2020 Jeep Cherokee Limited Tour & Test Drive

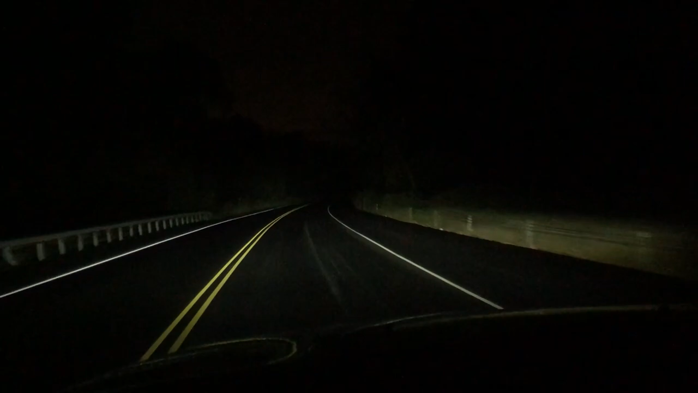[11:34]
You can see that the standard LEDs light up the road pretty nicely, so I haven't noticed a huge change while using the actual brights.